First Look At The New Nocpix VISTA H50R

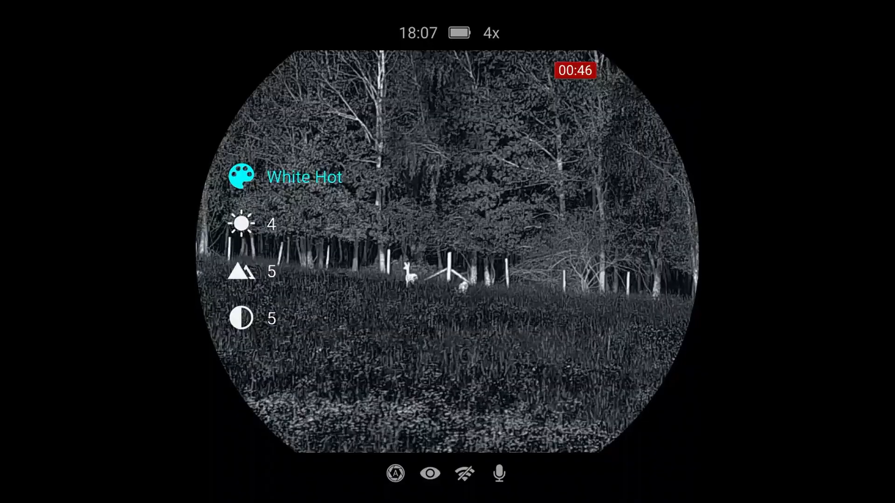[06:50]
those same color palettes i think what was important for me when we've used thermals
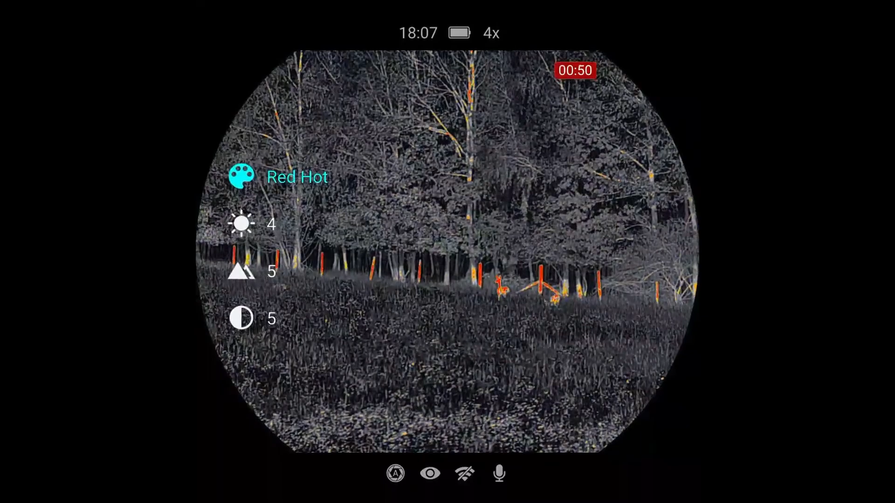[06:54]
in the past is that especially at that kind of low light uh you know the last 20 30